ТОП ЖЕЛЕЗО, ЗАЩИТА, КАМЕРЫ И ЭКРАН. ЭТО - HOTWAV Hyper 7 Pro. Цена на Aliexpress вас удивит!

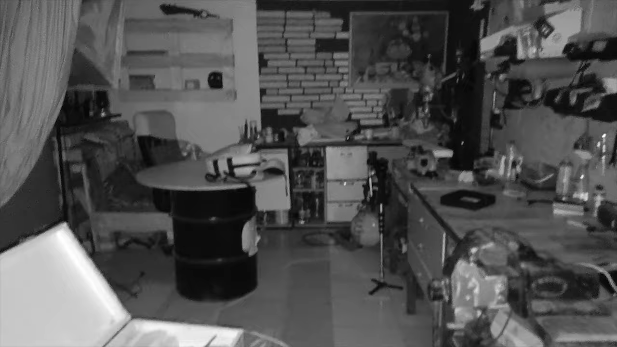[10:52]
Без камеры тут кромешная тьма, я ничего не вижу. То есть двигаюсь чисто по камере.
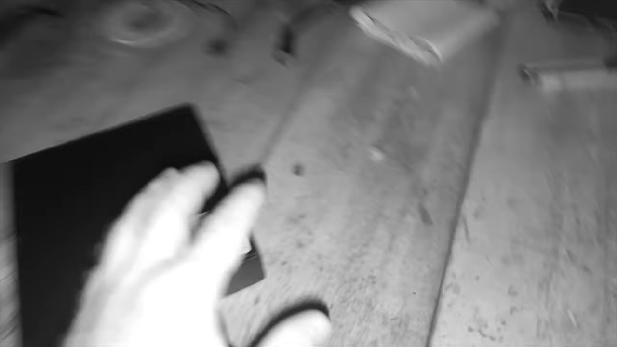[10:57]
Вот можно посмотреть. Автофокус у нас отработал. Можно читать, грубо говоря, книгу.
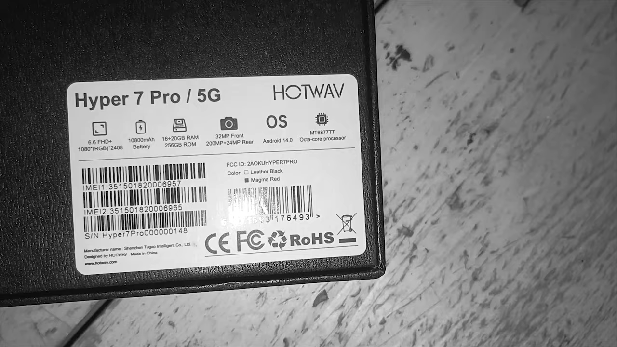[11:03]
Можно читать надписи в кромешной тьме, когда вы ничего не видите.
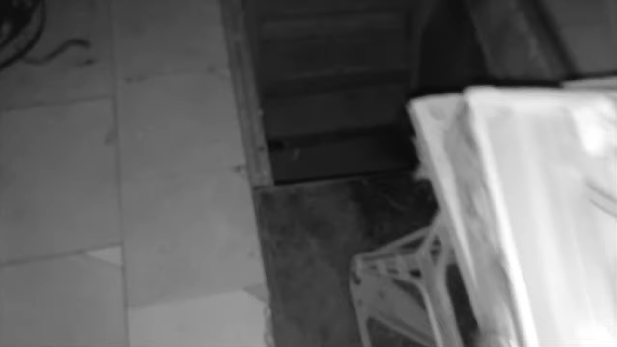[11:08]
Ну и можно смотреть, куда хотите. Показываю подвал.
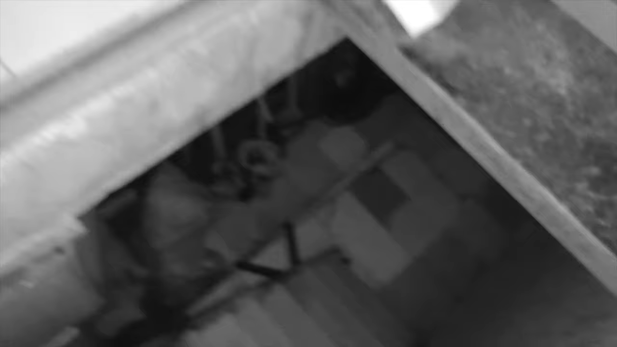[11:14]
Ну, в гараже и так тьма. В подвале, ну такая же тьма, только подвал. Вот, отработал автофокус, навелся.
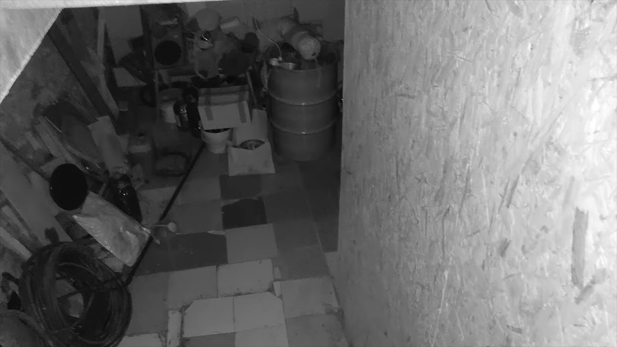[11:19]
И показывает нам все, что происходит у нас в подвале.
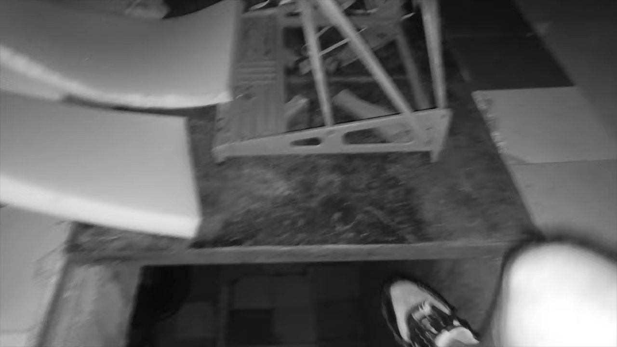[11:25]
Хотя там, оу, блин, чуть не упал. Хотя там ничего не происходит. Ну, вот так. Камера ночного видения. Так, снимаем на селфи камеру. Снимает в разрешении 1920х1080. Солнце светит, вообще жесть.